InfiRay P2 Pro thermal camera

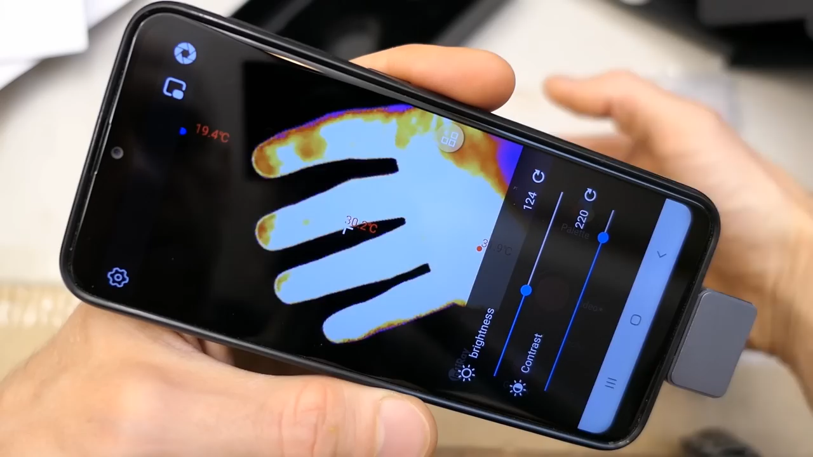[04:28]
and that's too much contrast. It's sort of overexposed, now too little contrast, and the brightness, now it's all too bright, now all too dark, so let's put it where it was,
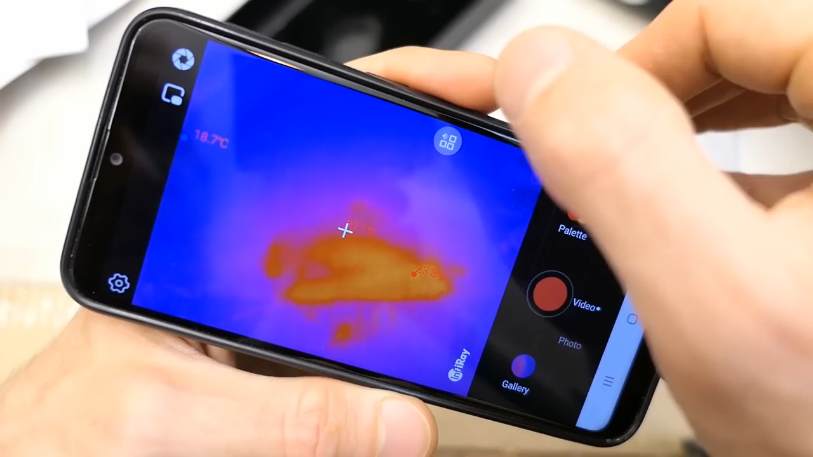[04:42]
a lot of settings, maybe some correction for various materials,
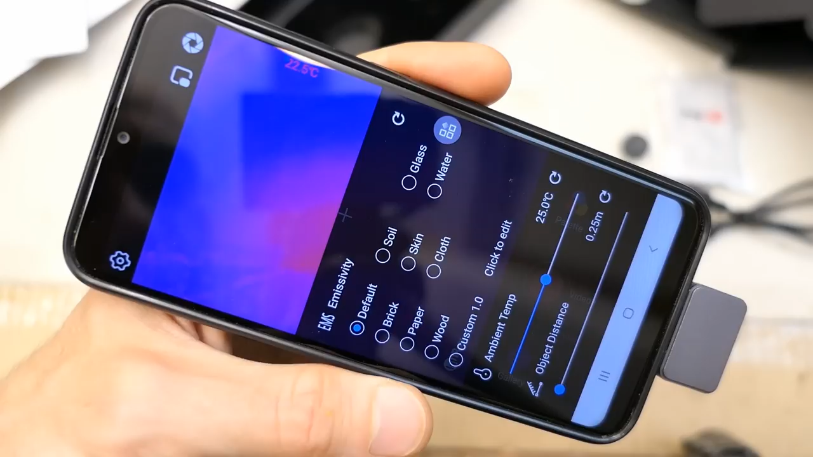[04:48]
because different materials radiate heat a bit differently, you can set the ambient temperature here, object distance,
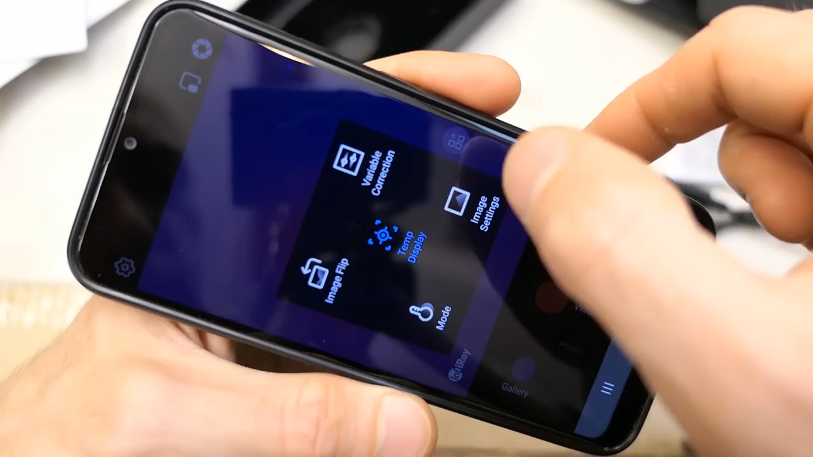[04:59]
image flip.
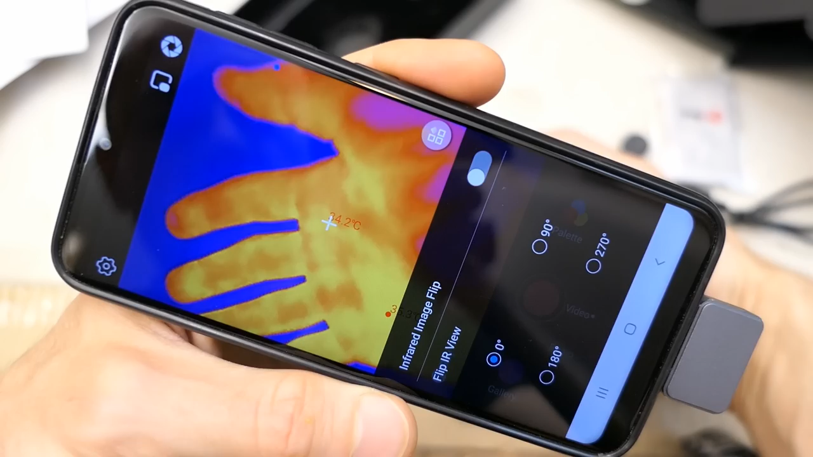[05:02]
It was a mirror mode basically, rotated 90 degree, 180 degree, 270 degree.
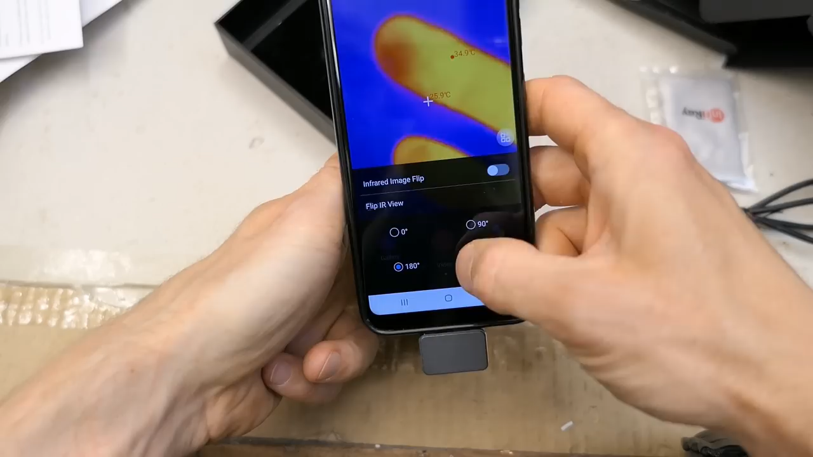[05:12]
A lot of useful settings. The rotation would be useful, especially when the camera is on the cable.
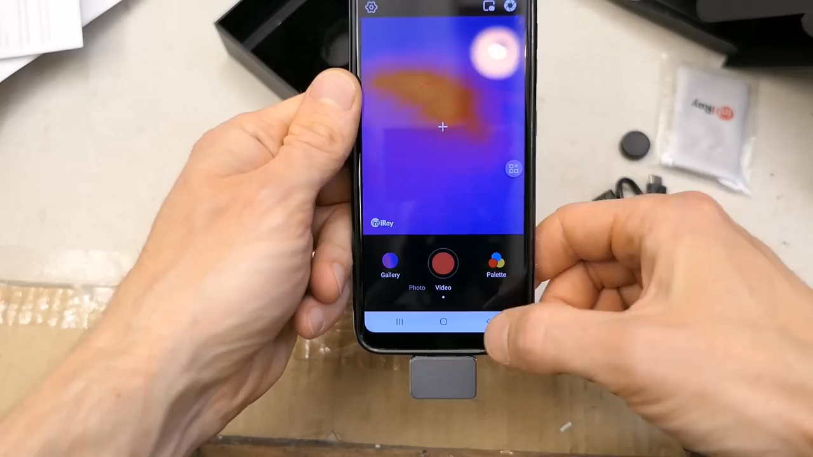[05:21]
There is also some button for calibration. It says calibration successful. And this can also display the normal image from the camera of the phone. But of course now the disadvantage is that for objects that are close to it, there is a lot of offset. Because the phone camera is here and the thermal one is here. To use it like this, it would be more convenient to put the camera on a cable and position it somewhere here close to the phone camera.
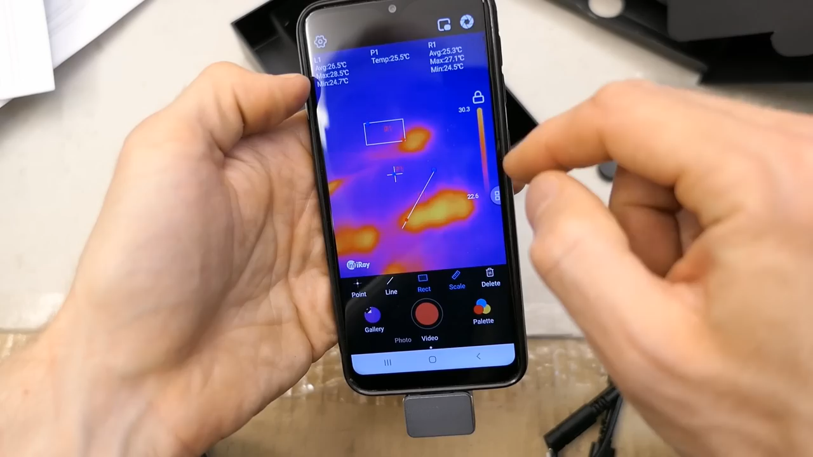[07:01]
On screen: spot 25.5°C
and measuring the temperatures on this line, rectangle, and measuring the temperature minimum and maximum and average in the rectangle. A scale here. This is very useful. And deleting all these things.
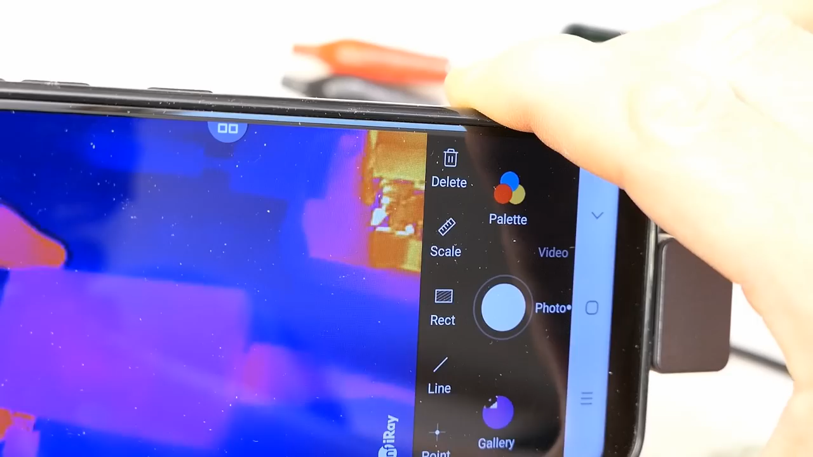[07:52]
Of course, the aluminium heatsink seems to be shiny for infrared.
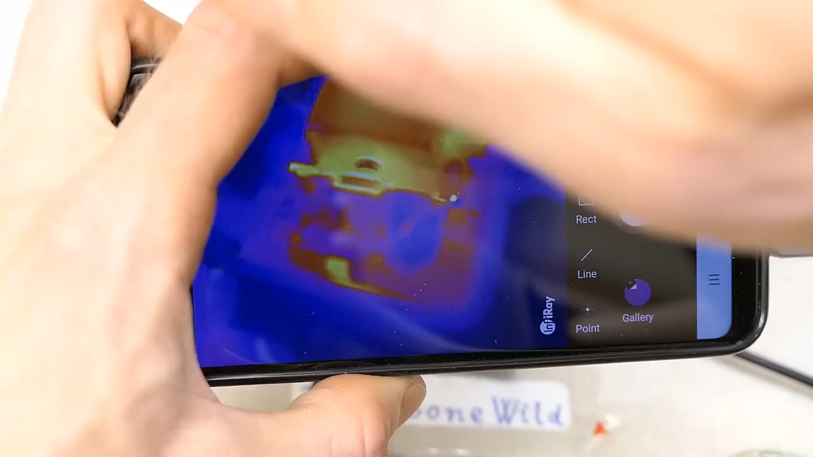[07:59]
I can see reflections on it. But now let's show the actual video recorded by the camera, instead of just recording the screen of the phone.
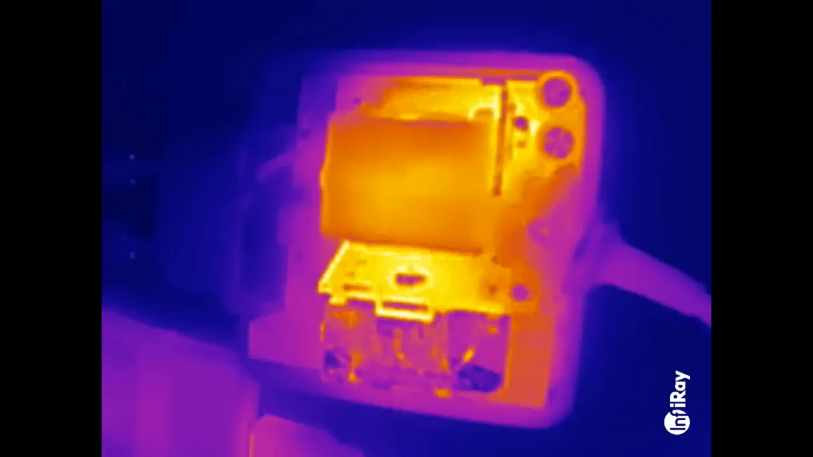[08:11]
Of course, the disadvantage is that the thermal camera doesn't record audio,
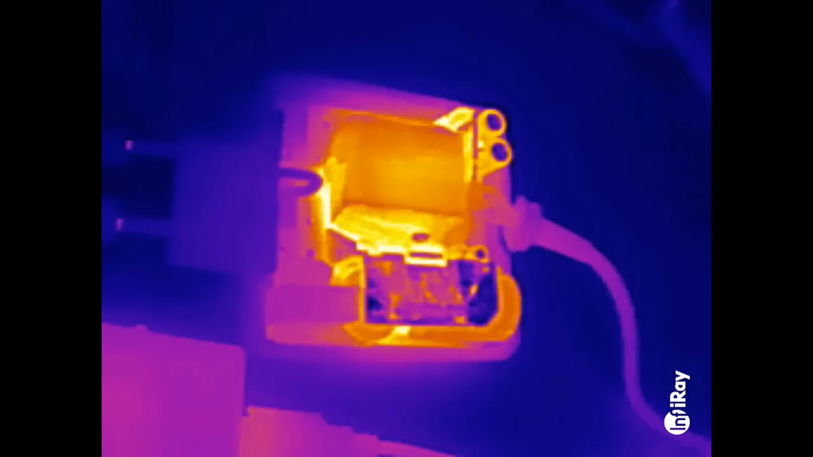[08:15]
so we have to record it using the other camera and edit it in.
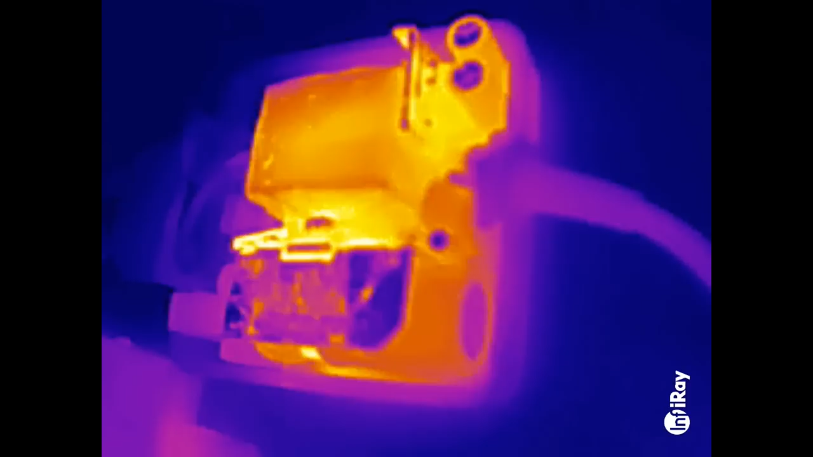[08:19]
And here is the thermal image, with the shiny heatsink here on the transistor.
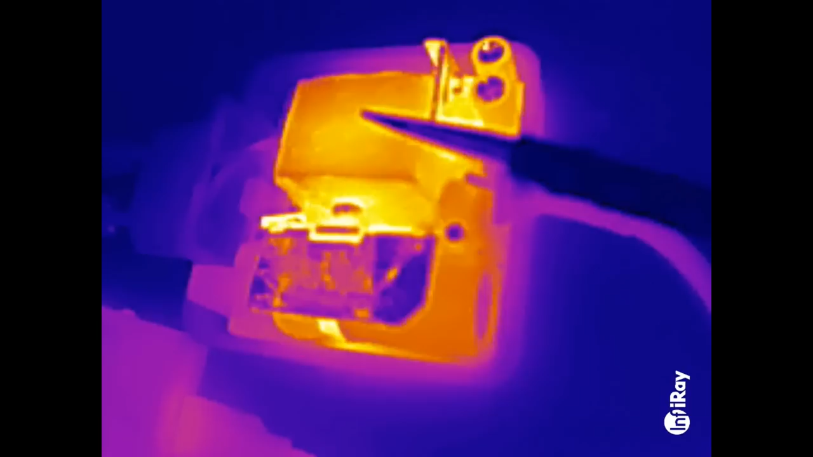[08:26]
Here's the transformer, and of course let's use a sharper pointer than my finger.
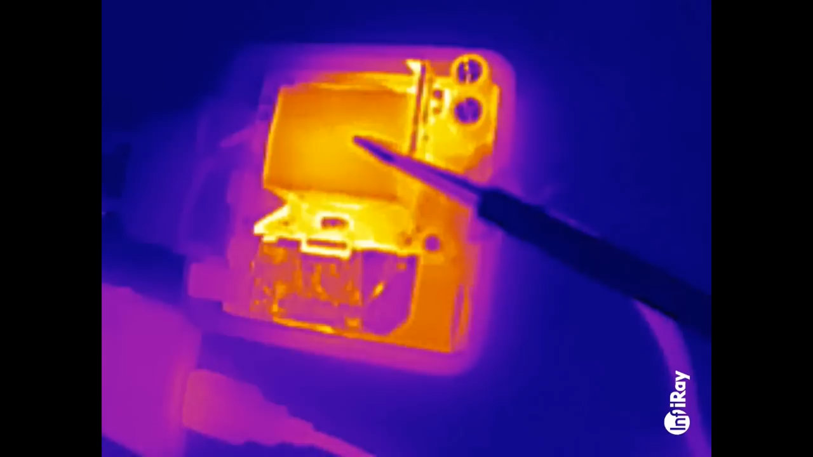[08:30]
Here's the transformer, which is getting hot. But of course, measuring the temperature of this heat sink is tricky because it's shiny, and the hottest thing here is the bridge rectifier.
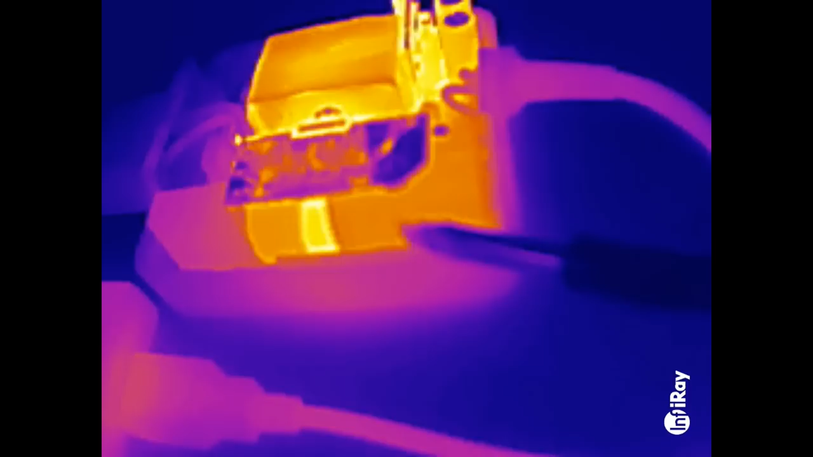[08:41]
The electrolytic capacitor isn't as hot, the inductor in the interference filter also isn't as hot, and the capacitor in the interference filter is cool.
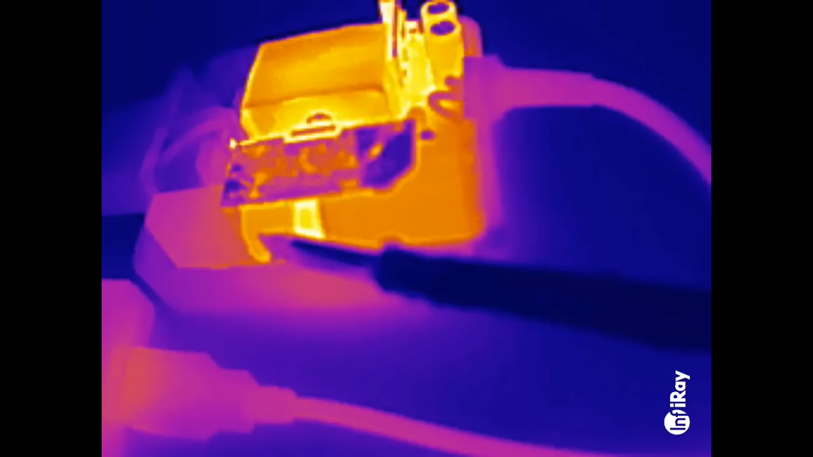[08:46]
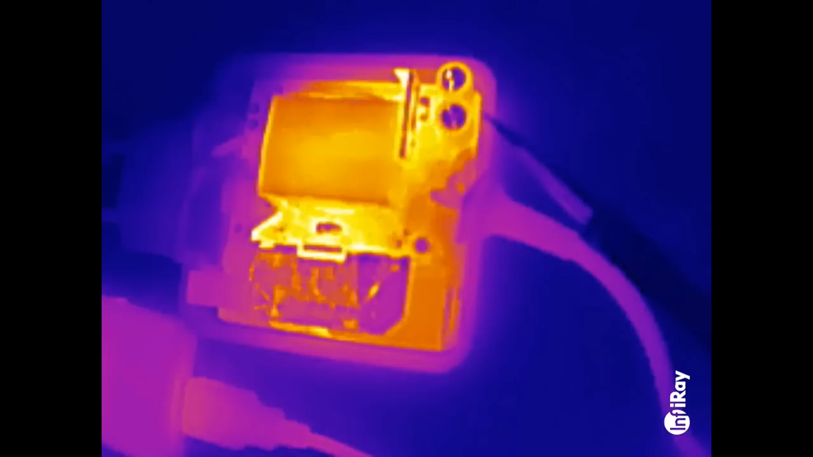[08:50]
And the capacitors are sort of warm, but not super hot, I guess.
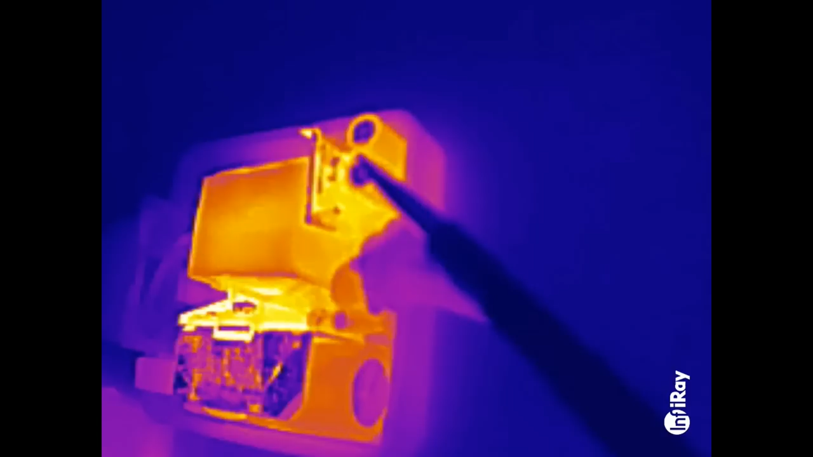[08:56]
And the tops of the electrolytic capacitors are shiny, so they actually seem cool.
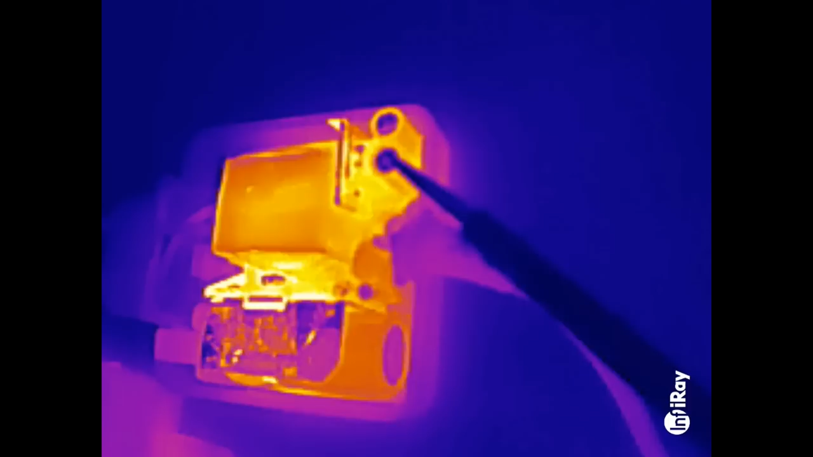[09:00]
But I guess they're the same temperature as the rest of the capacitor.
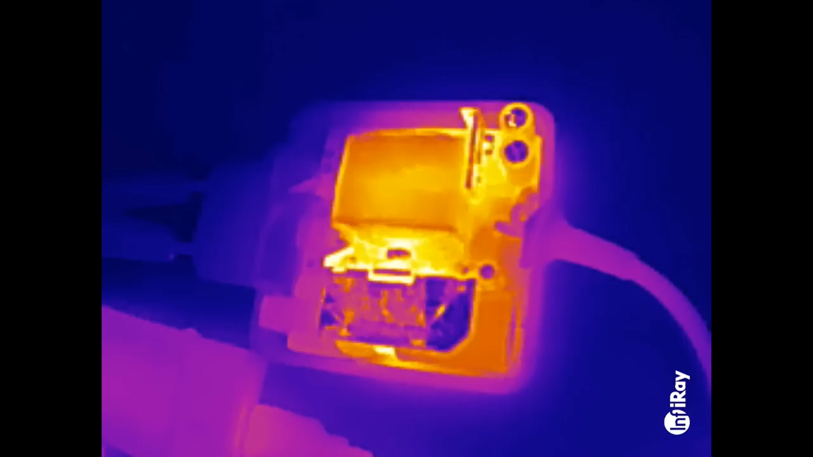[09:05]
And you can see even the cable is slightly warm.
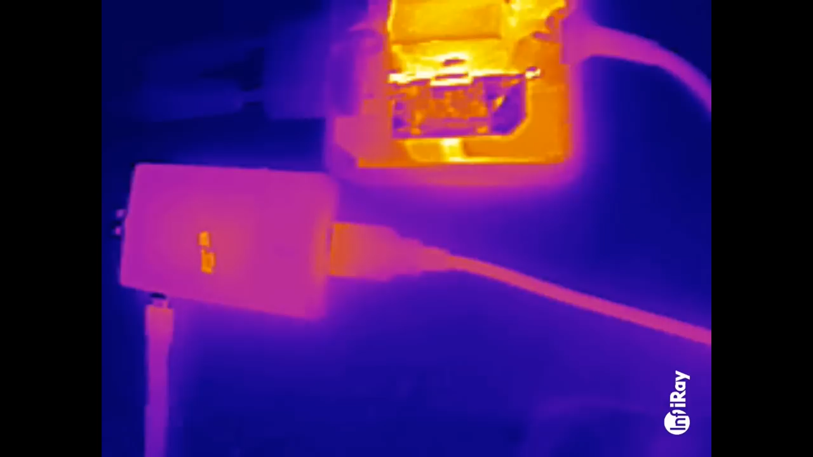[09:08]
And the tester.
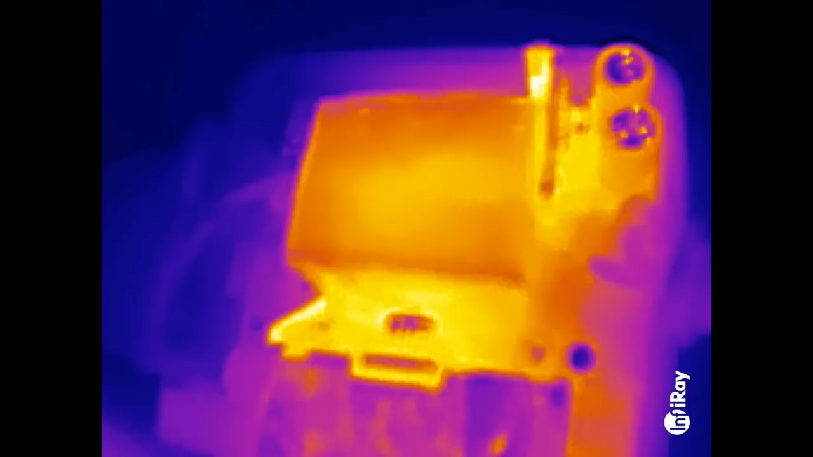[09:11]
Of course, when I go too close, it's not very focused. So let's try to put the macro lens on.
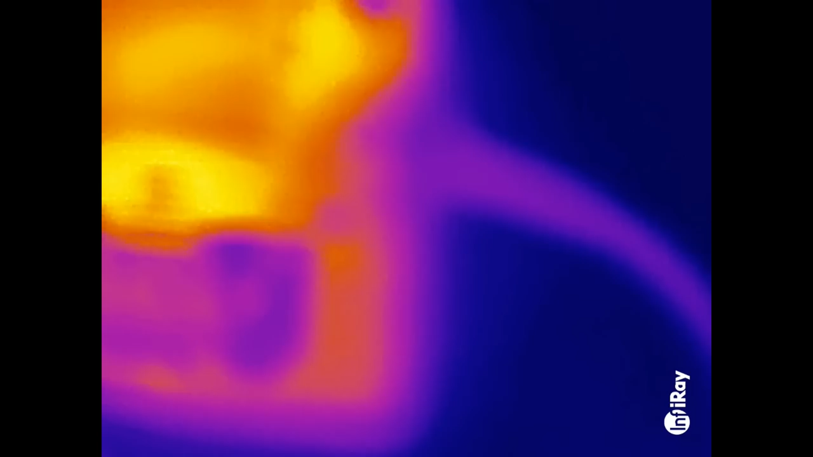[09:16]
Now it's on and...